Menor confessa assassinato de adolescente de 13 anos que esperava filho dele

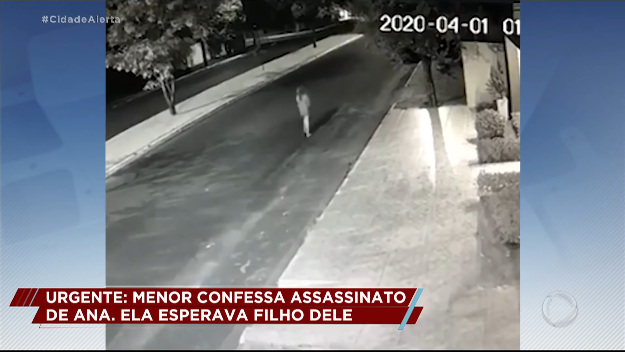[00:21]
Por volta de uma hora da manhã da madrugada do dia primeiro desse mês. Essa é a última imagem de Ana Luísa em vida. Vocês se lembram que ontem também nós anunciávamos que um rapaz de 15 anos havia sido detido pela polícia, suspeito desse abuso sexual. Pasmem.